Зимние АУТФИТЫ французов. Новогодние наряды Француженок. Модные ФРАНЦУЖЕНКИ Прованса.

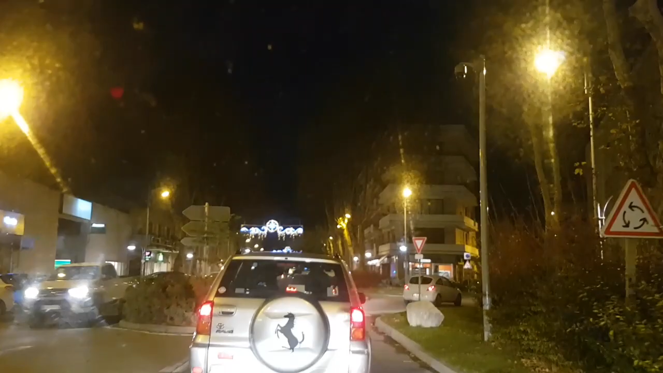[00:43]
Правда, сегодня очень-очень много машин, так как суббота, и французы едут в город.